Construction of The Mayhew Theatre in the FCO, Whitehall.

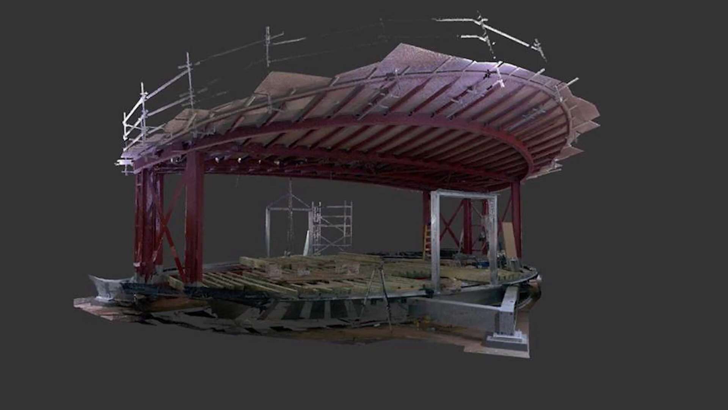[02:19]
So Gilbert Ash fit out invested in the
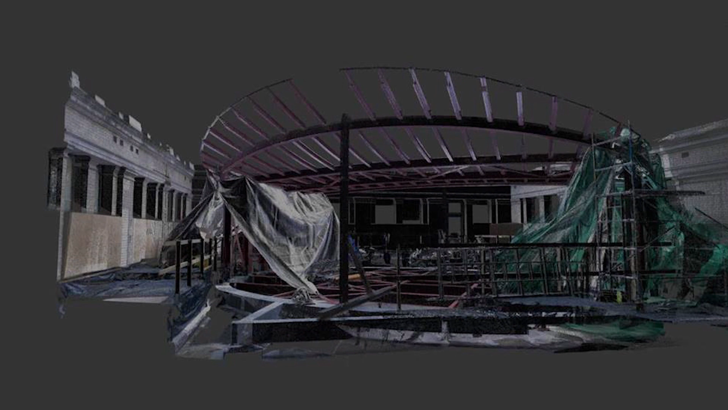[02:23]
software and hardware that was required for accurately capturing this 3D data.
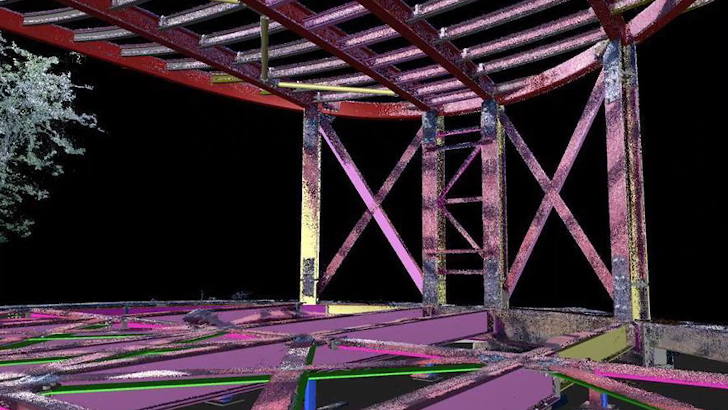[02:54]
we were able to use Navisworks as a coordination tool. This helped us to easily identify clashes between all three